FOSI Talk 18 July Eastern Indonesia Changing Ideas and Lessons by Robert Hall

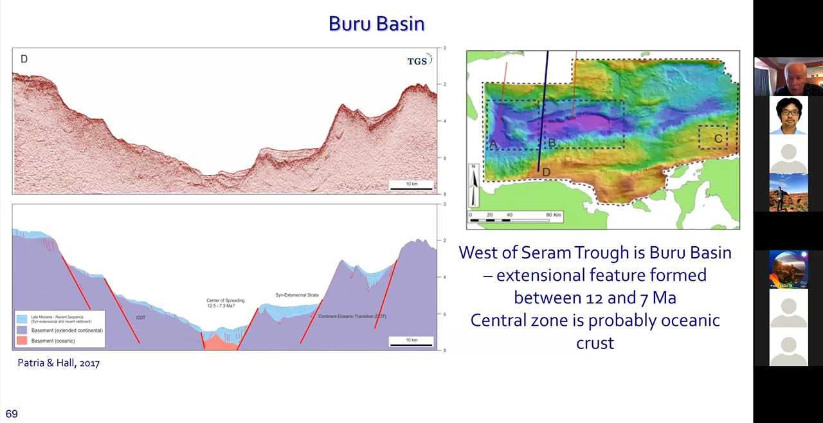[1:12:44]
which in our view is probably filled with young ocean crust of similar age to that in the North Banda Sea. In other words, probably about 12 to 7 million years old. So that part is ocean crust, which is left over during extension that occurred during rollback.
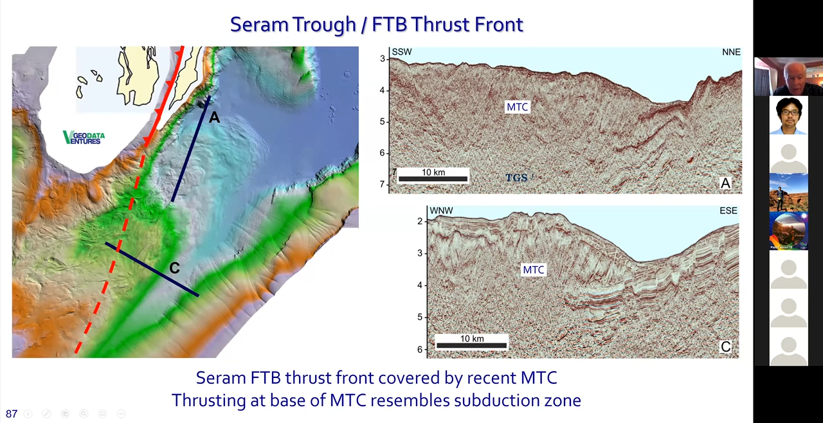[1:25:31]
surface of Australian crust, which is going down beneath it. But this is just another huge mass transport complex, which in this case is a couple of kilometers thick. And finally, almost the end now, we come to the Weber Deep, this spectacular feature.